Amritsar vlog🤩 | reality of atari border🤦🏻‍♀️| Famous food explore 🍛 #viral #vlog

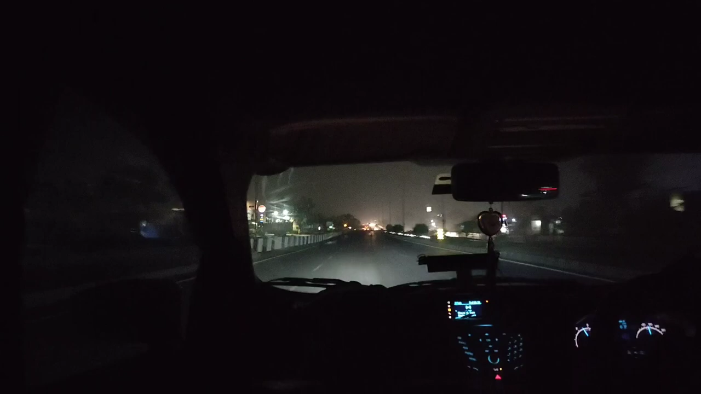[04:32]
Okay guys, it is now the night And now we are going back to our house